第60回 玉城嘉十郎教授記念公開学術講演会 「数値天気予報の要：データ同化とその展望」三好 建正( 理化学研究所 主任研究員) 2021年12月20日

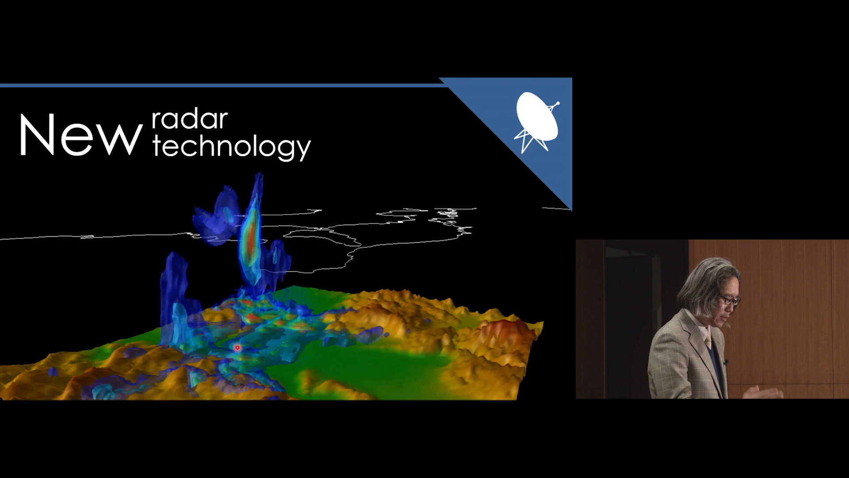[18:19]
30秒ごとに隙間なくレーダーで見ることができますこれフェイズアレイレーダーというんですが